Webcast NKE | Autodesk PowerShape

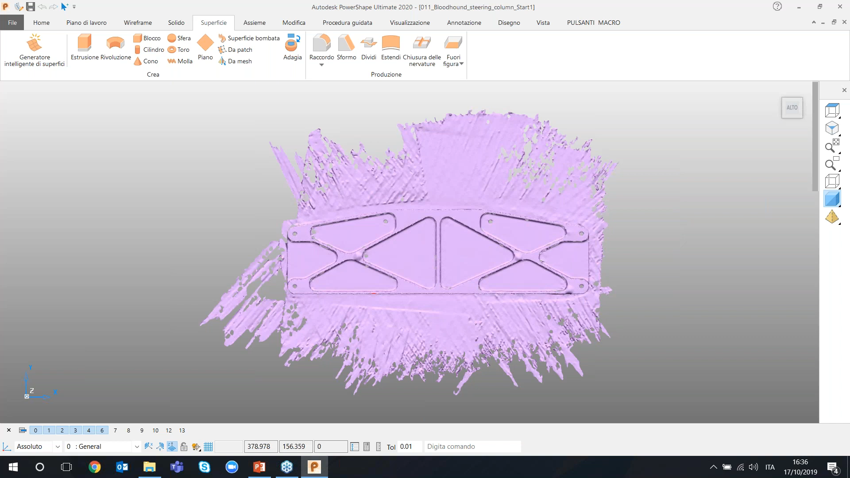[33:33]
collettendosi con un braccio direttamente qui dentro e quindi dalla nuvola di punti andrò a fare la triangolazione e su questa come vedremo adesso faremo
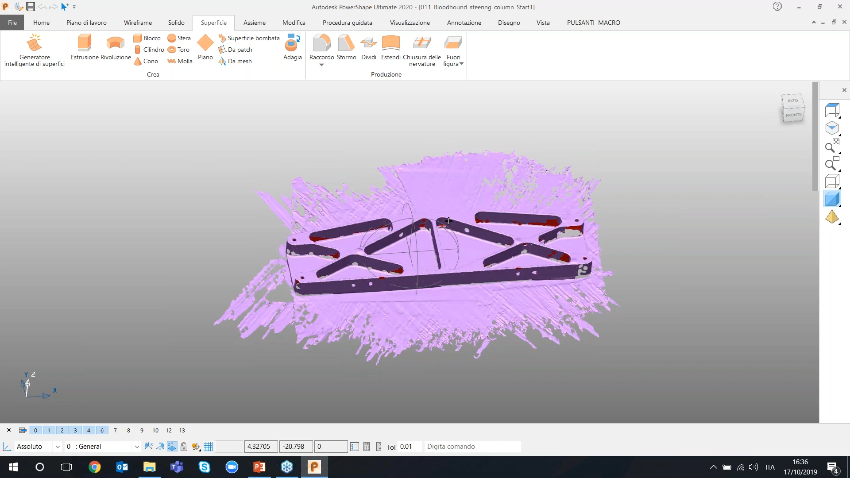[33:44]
magari il reverse engineering o il re-engineering della parte stessa
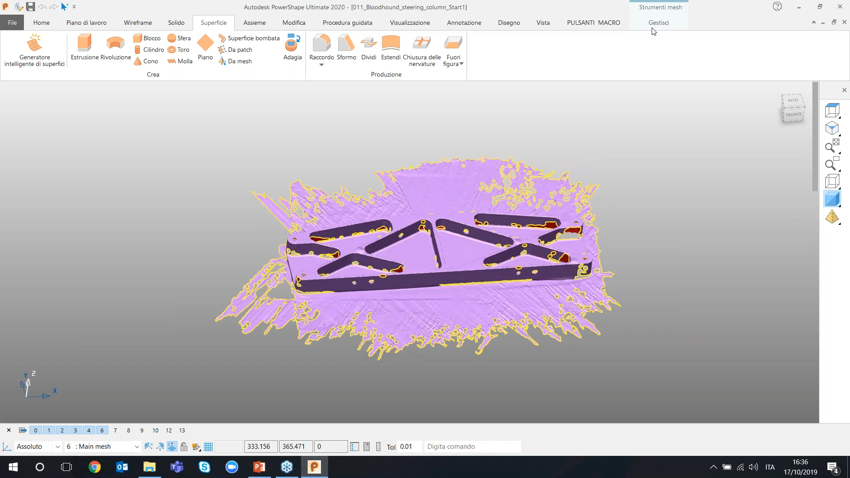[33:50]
gli strumenti appaiono una volta selezionato l'STL sono contenuti all'interno di questa barra e uno
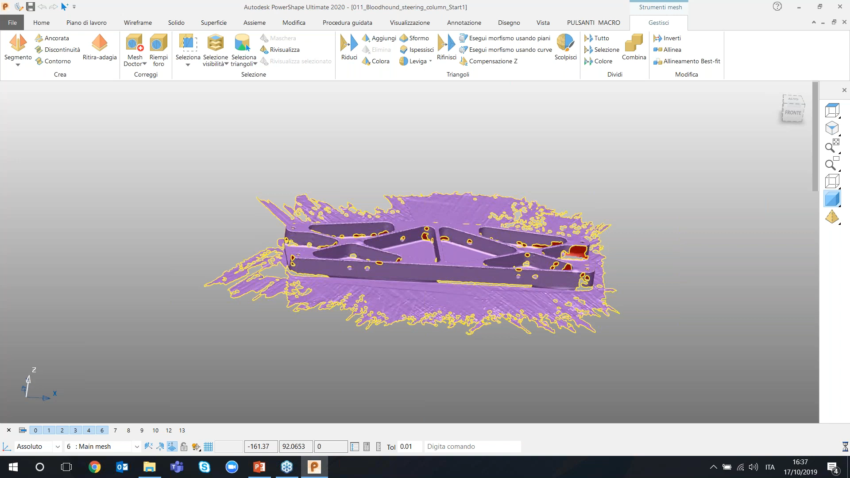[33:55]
di questi è magari lo strumento di selezione per separare quello che è il piano su cui appoggiava
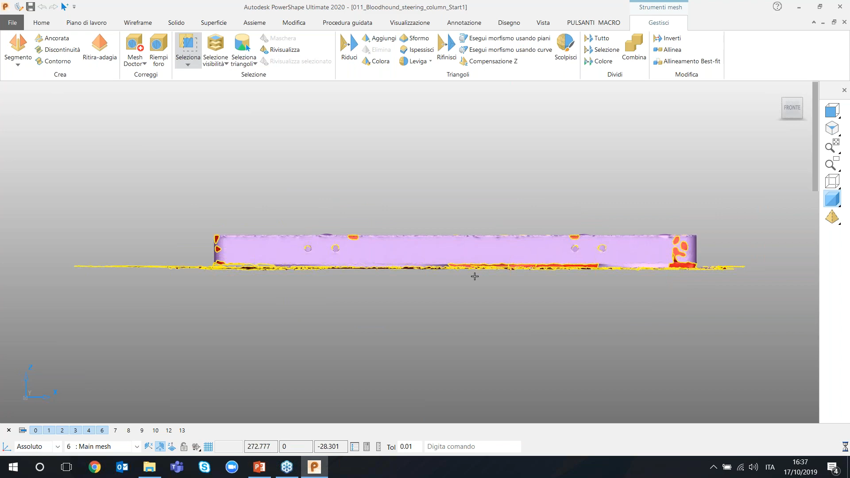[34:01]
il mio oggetto dalla scansione reale quindi dal mio oggetto stesso qui posso andare a dividere il selezionato
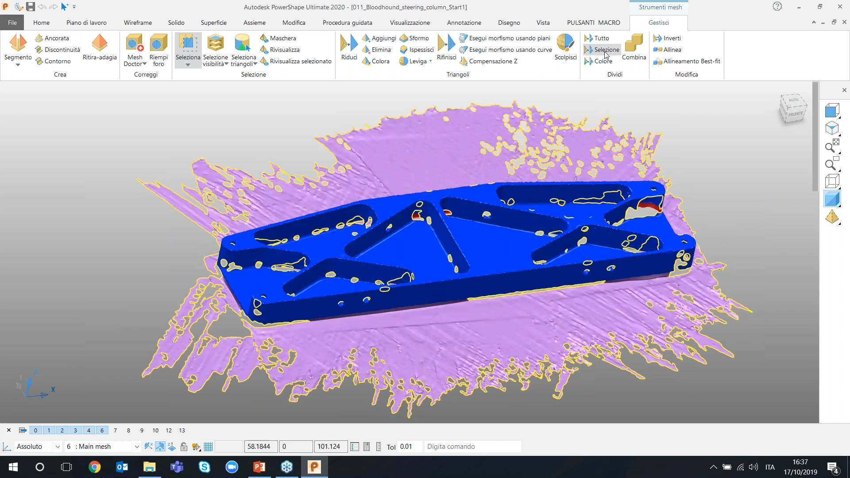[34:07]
la parte del piano magari potrò colorarla di un colore differente
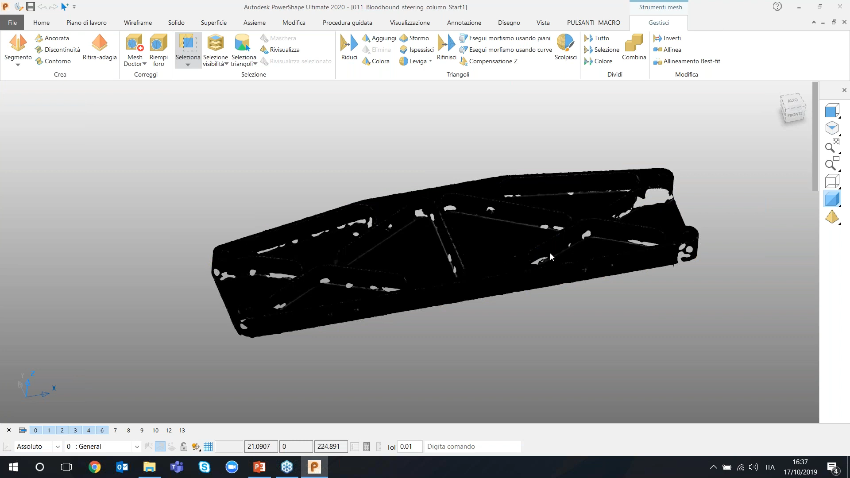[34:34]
permette di analizzare il mio modello e di individuare in automatico degli elementi geometrici
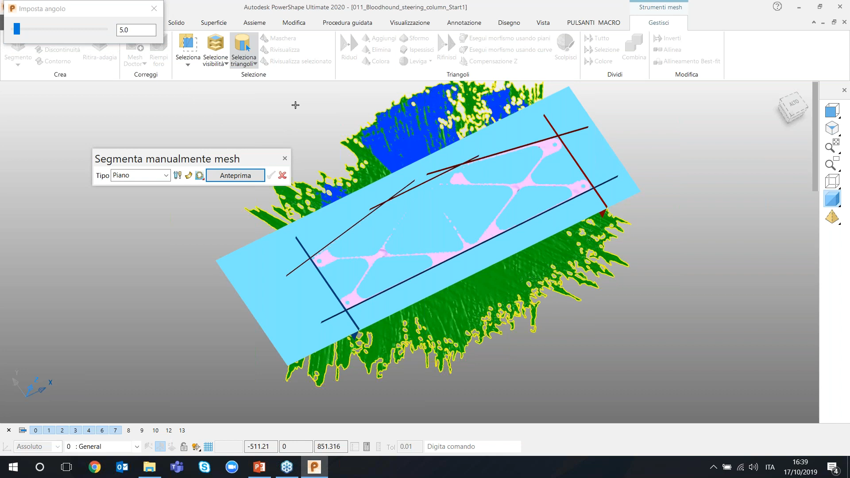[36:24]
mesh vado all'interno del segmento manuale seleziono un valore angolare di mesh faccio anteprima do ok
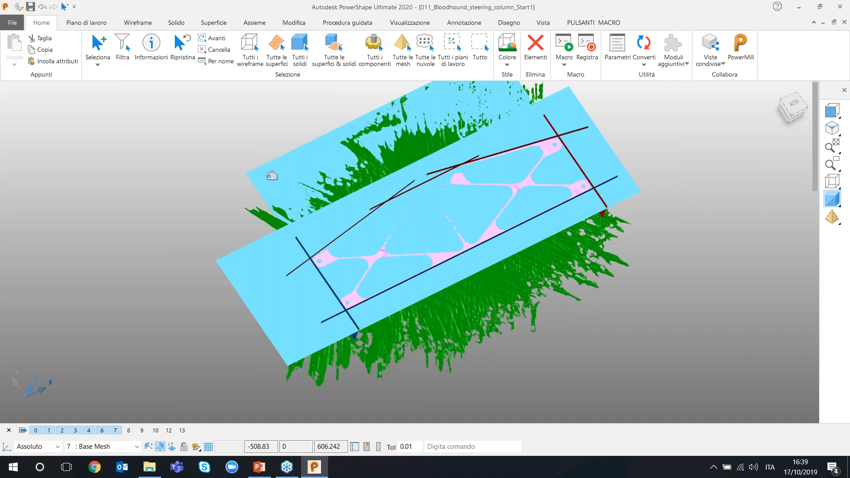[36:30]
e mi ritrovo anche il piano di base che potrò utilizzare per realizzare il mio solido
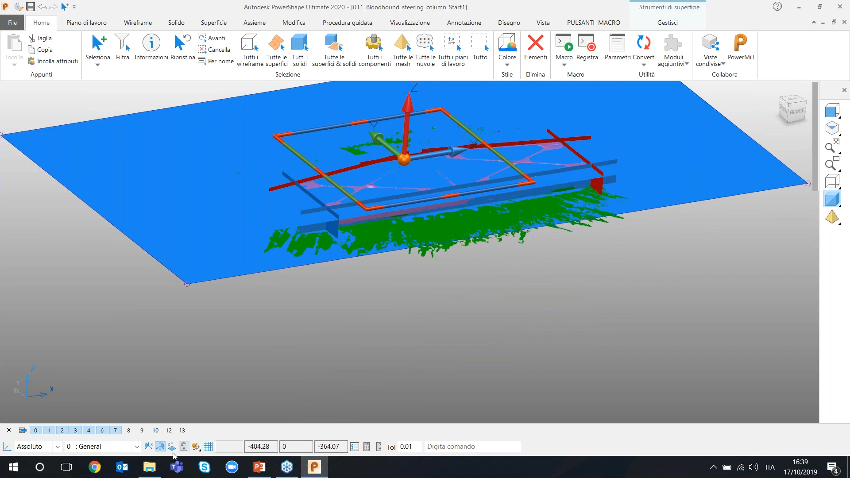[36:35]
a questo punto nascondo nuovamente la mia mesh sia del fondo che la
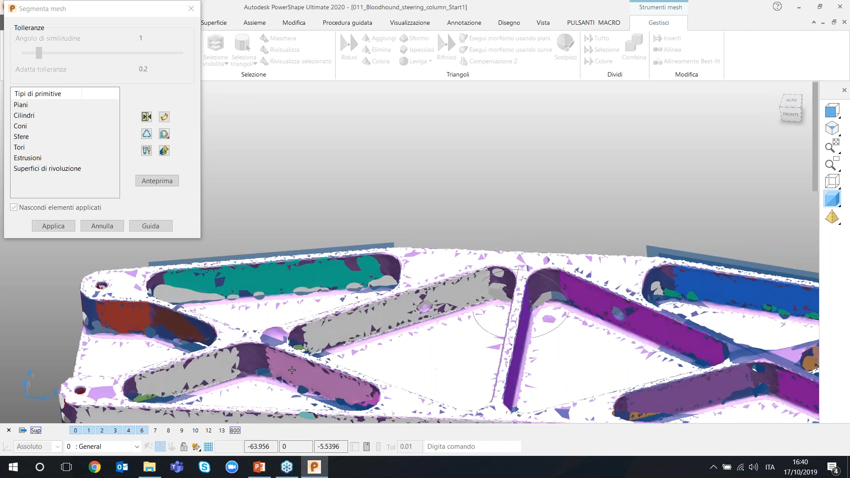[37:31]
ok per andare a ricavare anche qui quella che è la geometria di definizione di questi elementi e poi fare